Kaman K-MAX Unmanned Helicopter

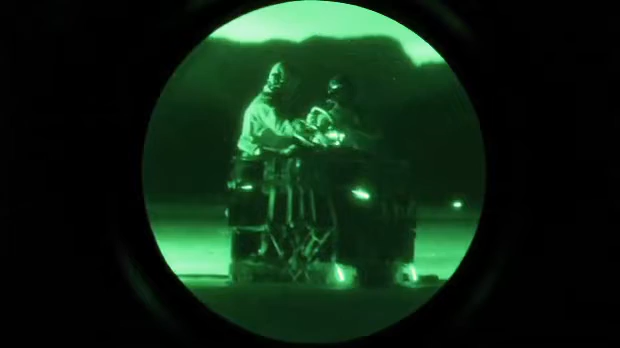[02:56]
have very little light in the area and it highlights our capability to use night
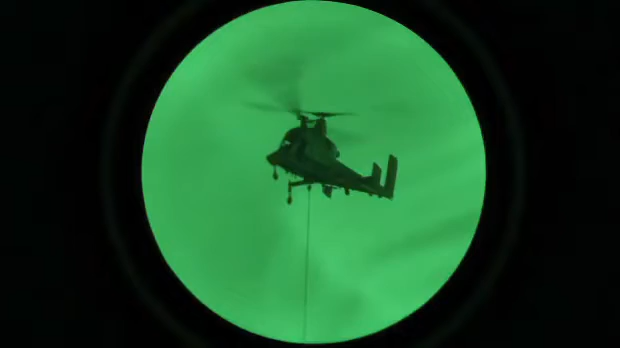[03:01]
vision goggles to precisely position our loads in our aircraft.